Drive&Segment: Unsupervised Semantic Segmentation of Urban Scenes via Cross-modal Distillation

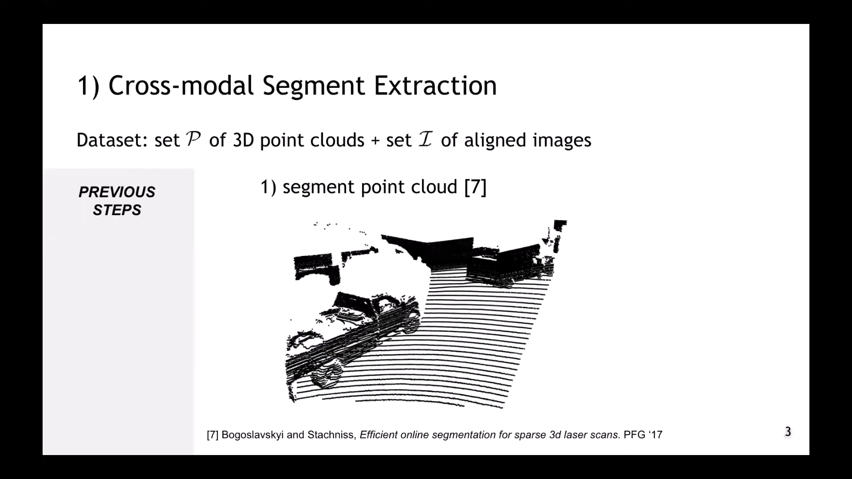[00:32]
We first start by segmenting the corresponding point cloud using an unsupervised method.
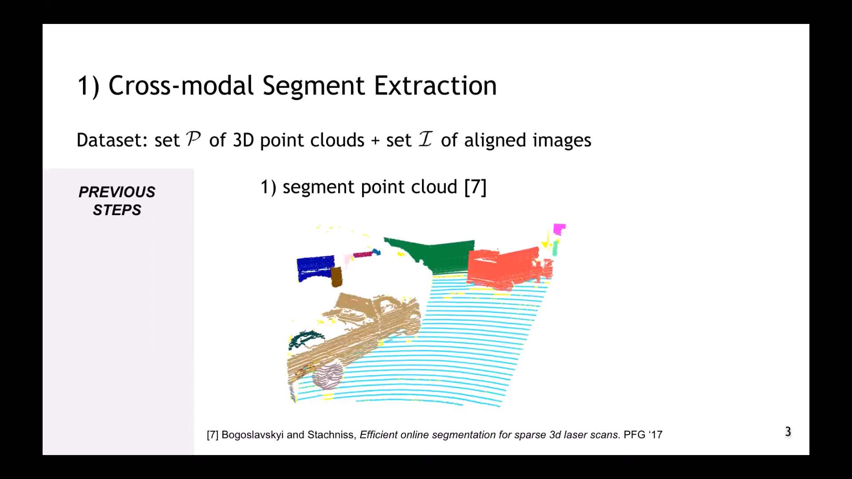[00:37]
Then we project the resulting 3D segments into the image,